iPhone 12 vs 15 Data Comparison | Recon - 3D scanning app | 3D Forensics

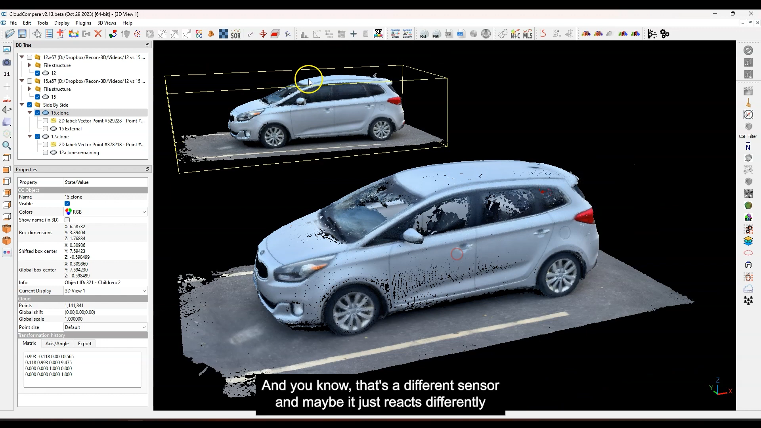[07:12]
that's a different sensor and maybe it just reacts differently to some of the uh window tint
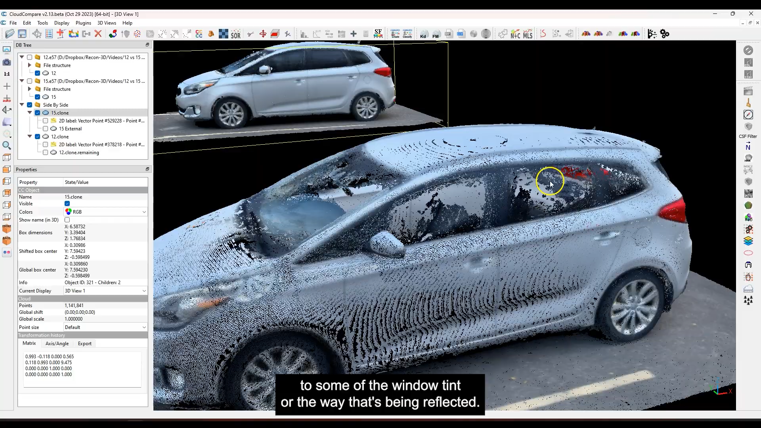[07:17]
or the way that's being reflected now on the side here we still have some of these artifacts um
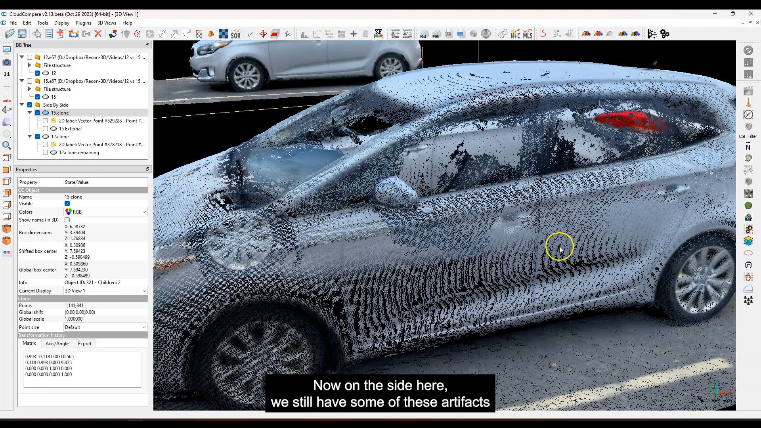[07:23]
that just has to do with the way that it reconstructs the data but you see it looks a little bit larger here right so if I look over here let me go back to this side over here and let's
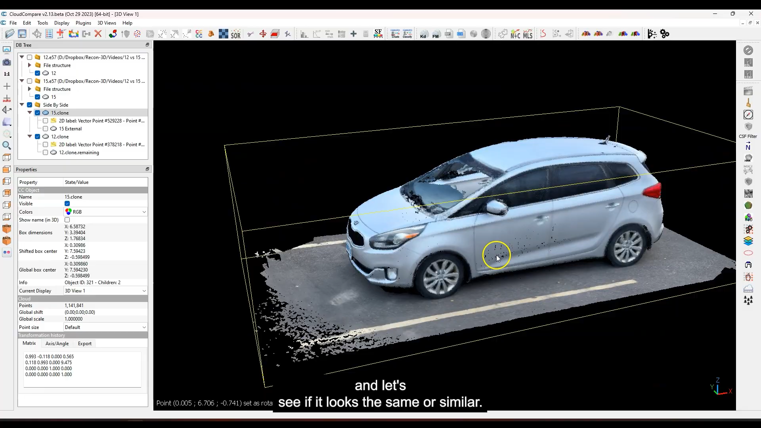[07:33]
see if it looks the same or similar uh it's not too bad um just it has a different little
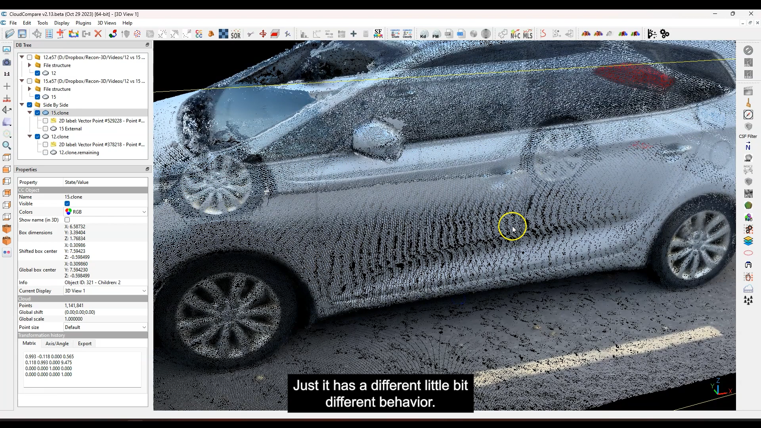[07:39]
bit different behavior it seems like it's a little bit smaller but definitely the glass so that's an interesting thing let me let me go
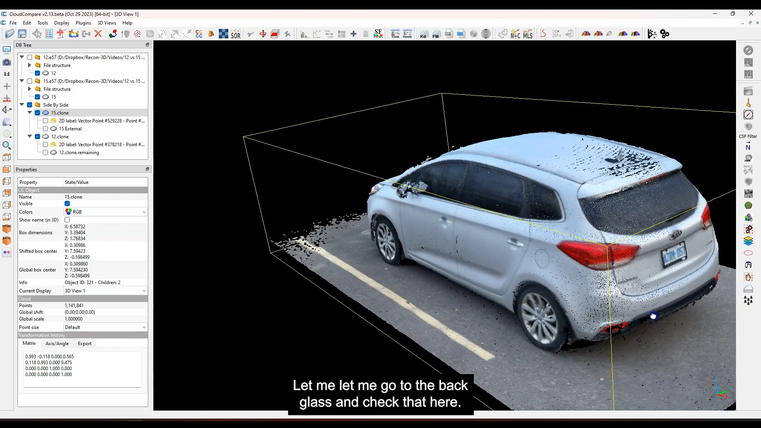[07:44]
to the back glass and check that here that's the 15 okay so that looks pretty solid we've got something there let's check the 12.
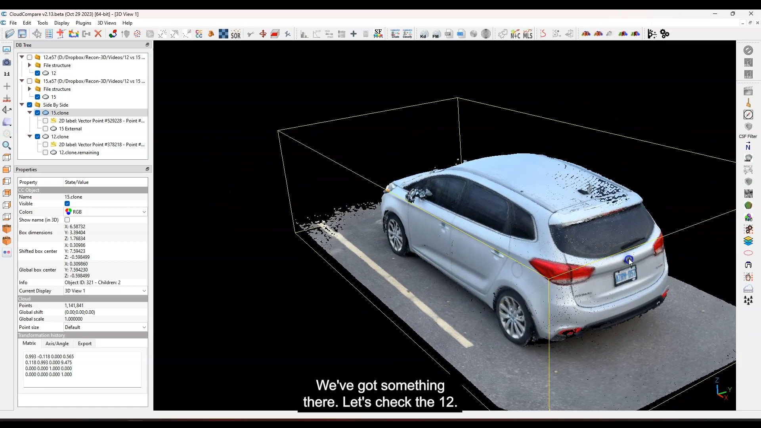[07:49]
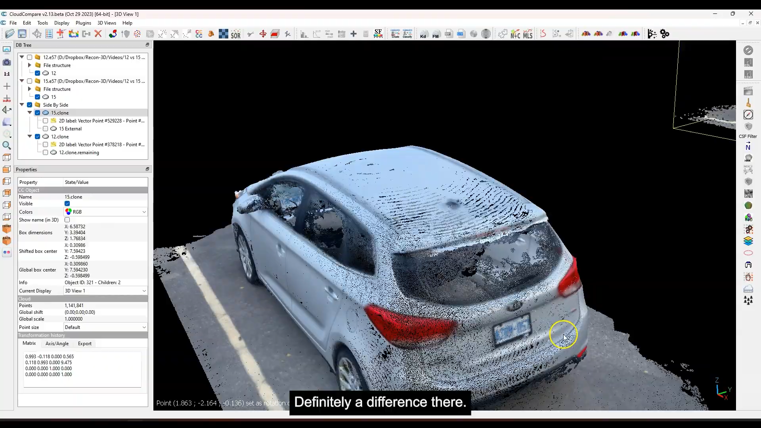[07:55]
okay definitely a difference there now these were side by side so they should have picked up very very similar um
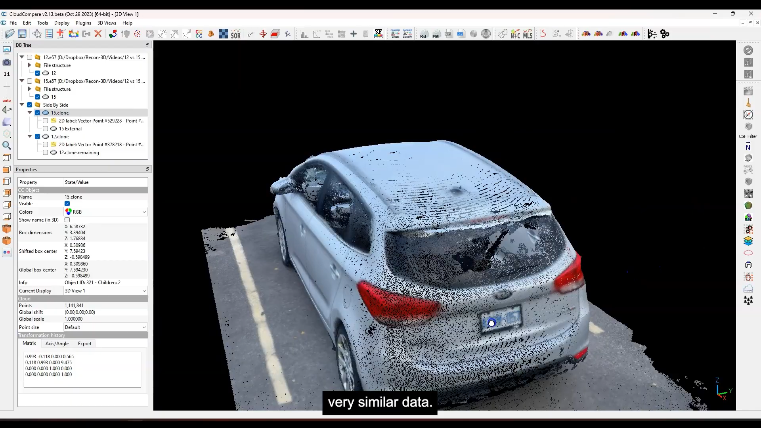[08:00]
uh data so it would have passed across these objects in almost nearly the same space
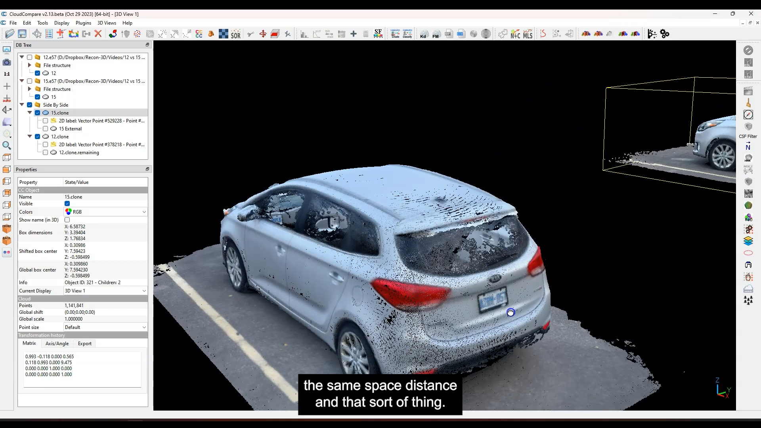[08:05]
distance and and uh that sort of thing so I find that kind of interesting so glass is
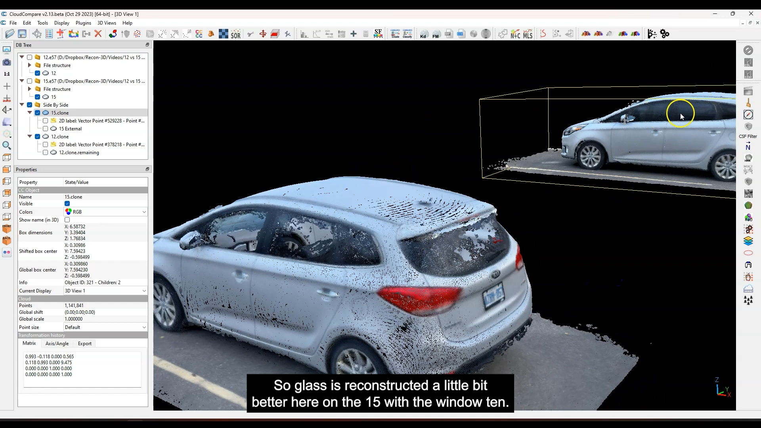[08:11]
reconstructed a little bit better here on the 15 with the window tint so I did I wasn't expecting that
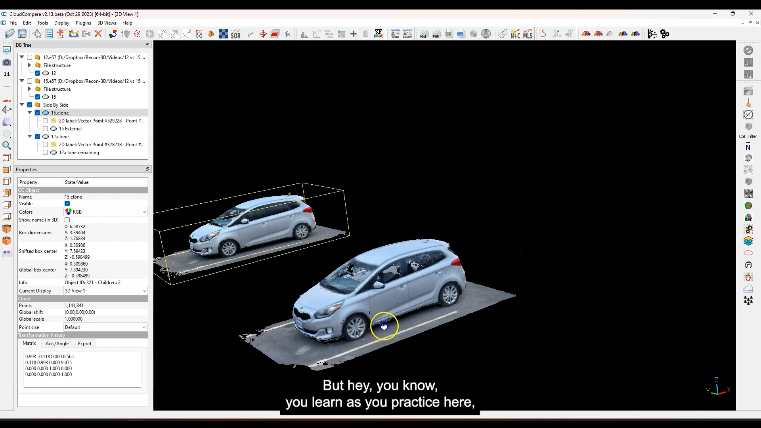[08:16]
but hey you know you learn as you practice here so let's look at the
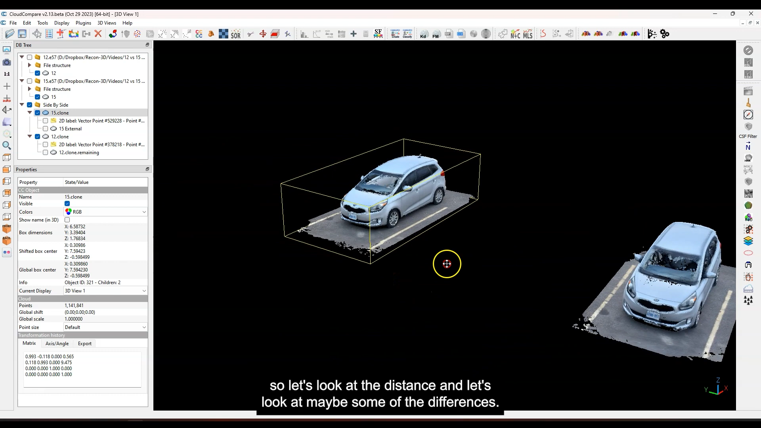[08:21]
distance and let's look at maybe some of the differences now this is not that uh helpful really because these are different sensors and even with the same device uh two
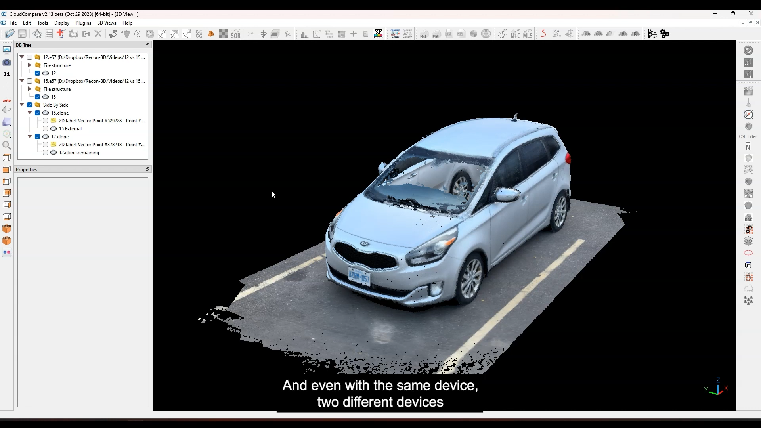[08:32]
different devices have you know different sensors even though it's the exact same model sensor specifically it's not the exact same sensor so that to me says hey you know there's there's something going
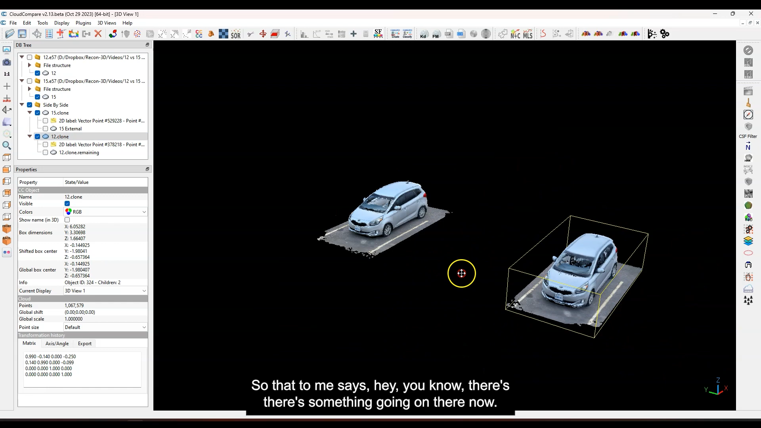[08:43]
on there now I'm just going to take a measurement here and let me take a distance measurement nothing
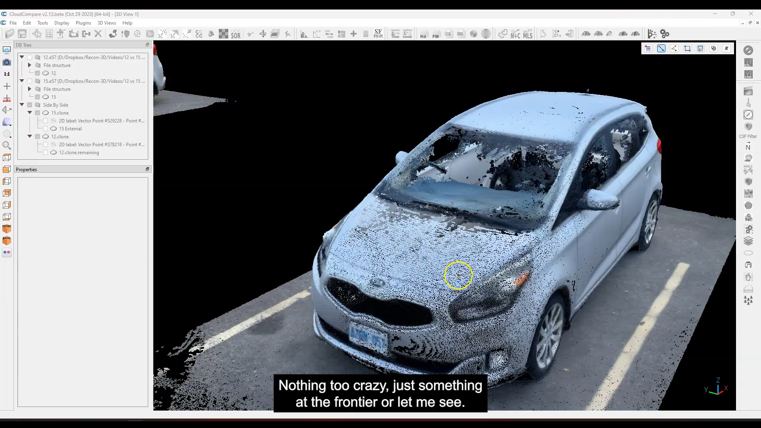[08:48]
too crazy just something at the front here let me see okay I got a point at the front and
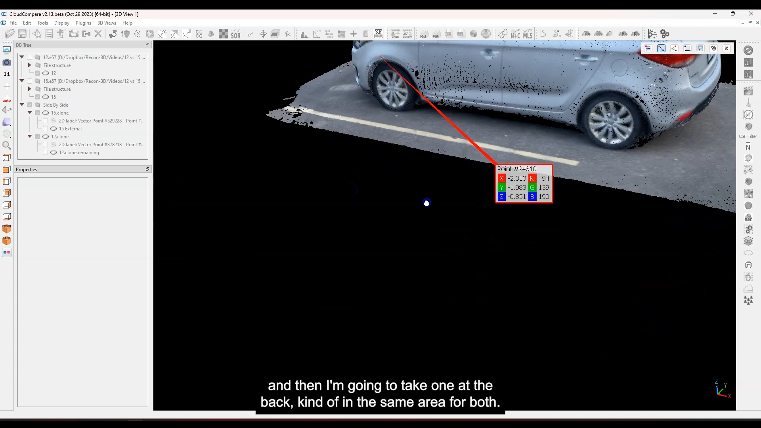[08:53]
then I'm going to take one at the back kind of in the same area for both I just want to see what I get here okay so that's about
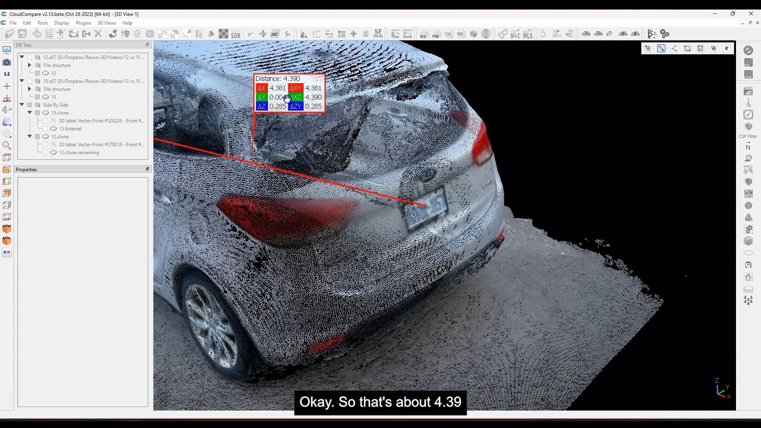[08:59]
4.39 let me just see here and that's more or less okay
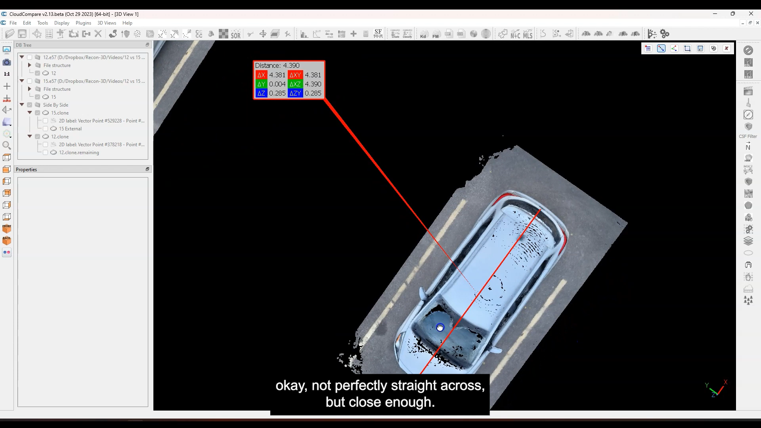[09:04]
not perfectly straight across but close enough so let me save that so 4.39 on this guy
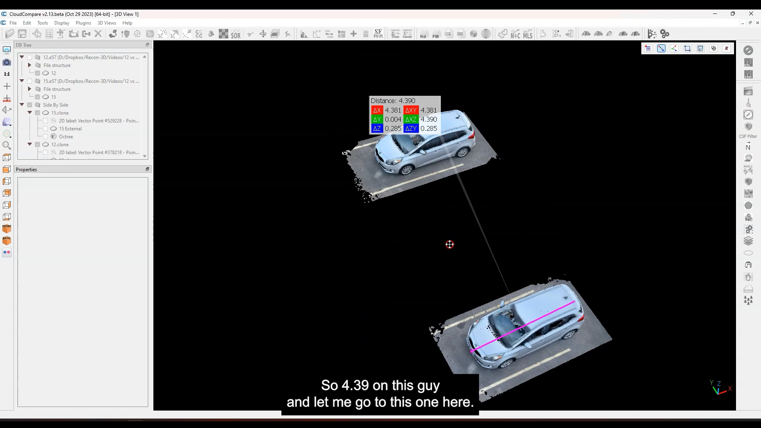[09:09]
and let me go to this one here actually let me close that let me select this guy
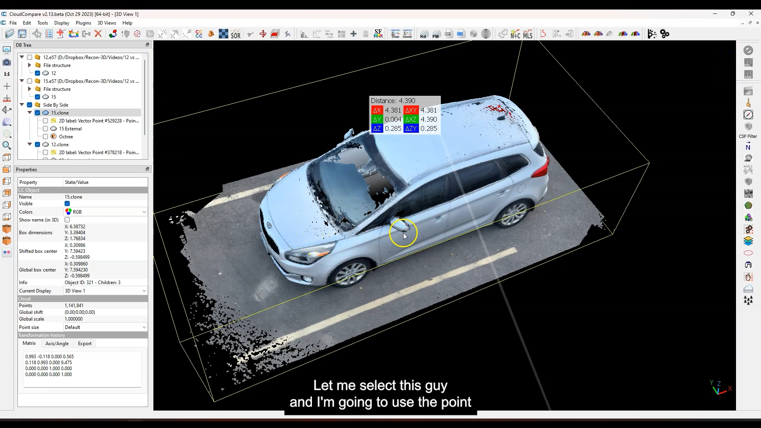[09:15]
and I'm just going to use the point picking tools and see if I can do the exact same
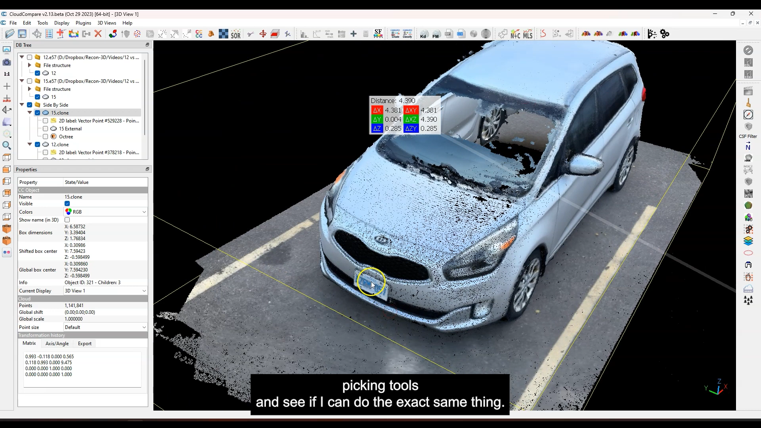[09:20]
thing so let's do that and let's take a measurement
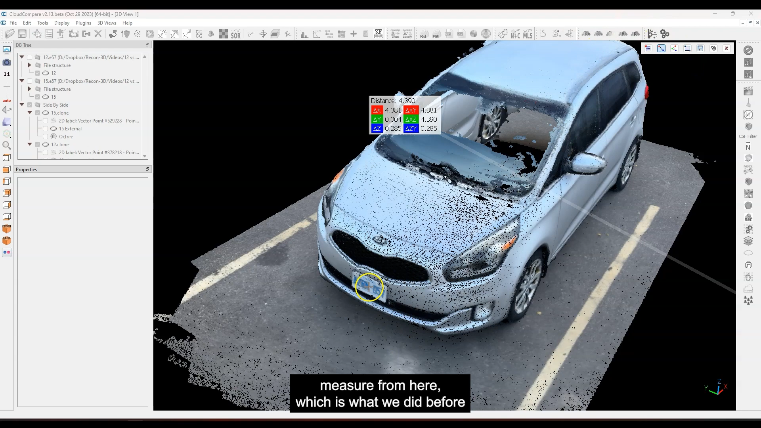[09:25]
let's measure about from here which is what we did before and come to the back here
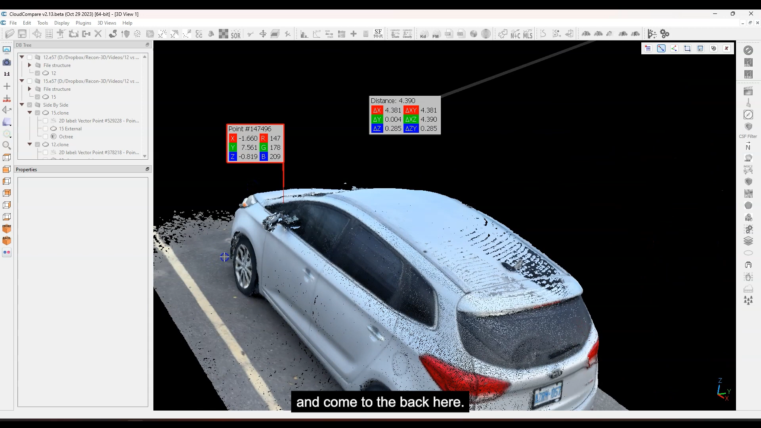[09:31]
all right here we go what do we got so here we got
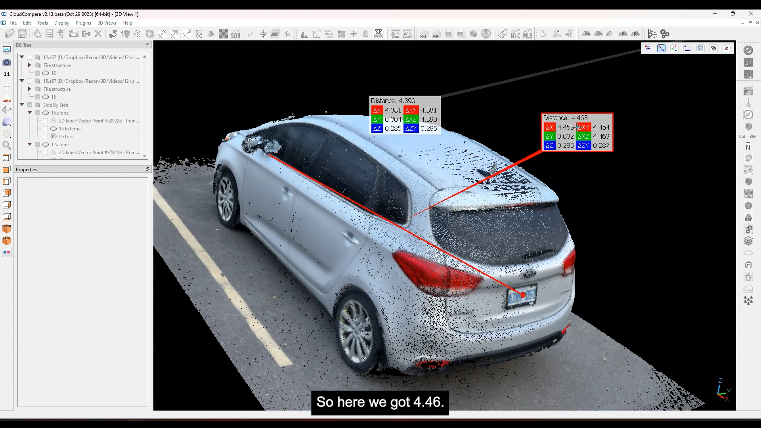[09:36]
4.46 so that's interesting uh let me save that let me close this so